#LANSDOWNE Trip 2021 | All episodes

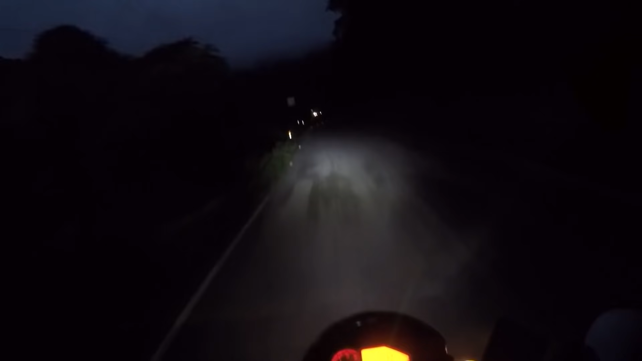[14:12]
मुझे तो दिख रहे हैं, आप लोगों को पता नहीं दिख रहे होंगे या नहीं, लेकिन बादल पहाड़ों के नीचे है। अब सीधा मिलते हैं आपको होटल में। और हेलो गाइस, अभी हम लोग पहुंच चुके हैं लैंसडाउन से, बस 6 किलोमीटर हम लोग नीचे हैं।